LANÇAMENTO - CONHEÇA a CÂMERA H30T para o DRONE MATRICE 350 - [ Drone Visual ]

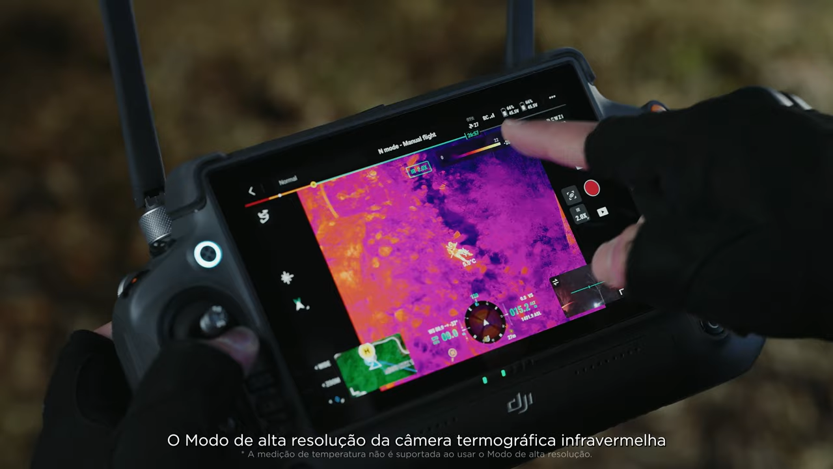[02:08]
The infrared thermal camera's high-res mode allows
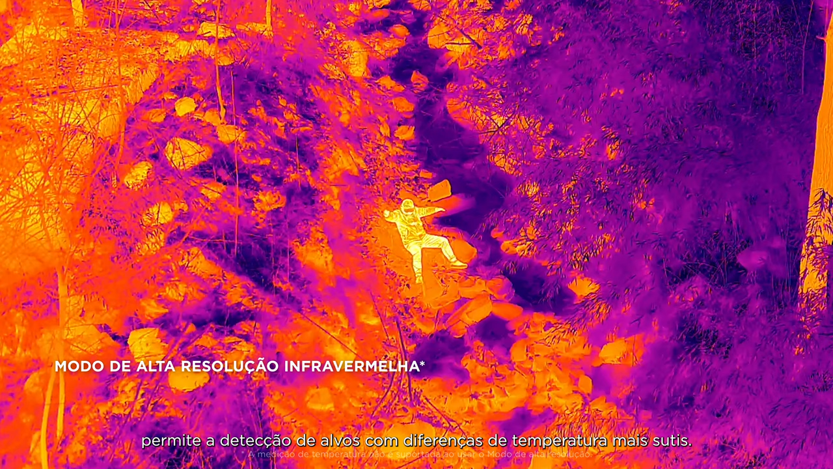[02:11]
for the detection of subjects with more nuanced temperature differences.
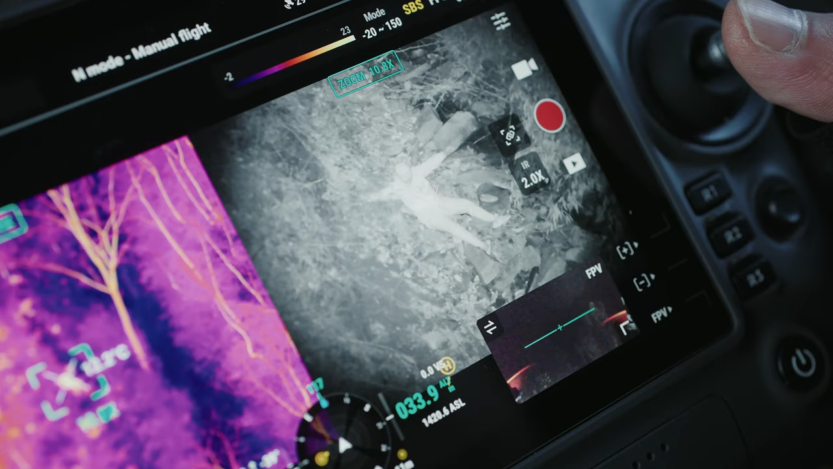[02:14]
This enables operators to more quickly locate subjects.
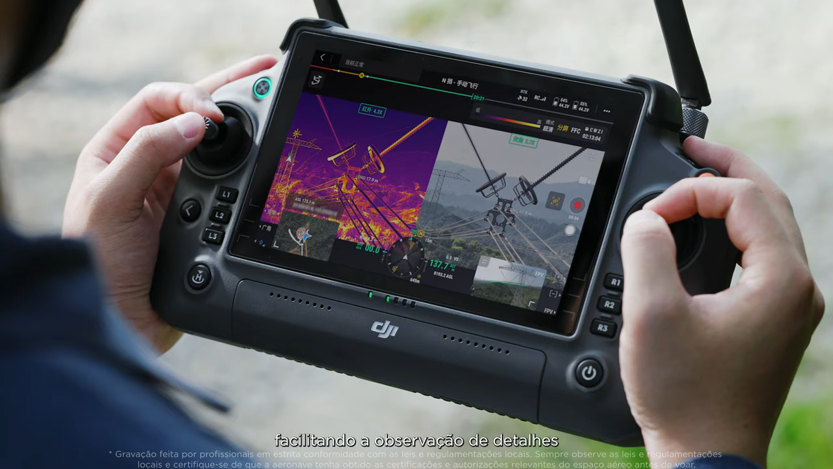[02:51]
making it easier to observe details and improving inspection efficiency.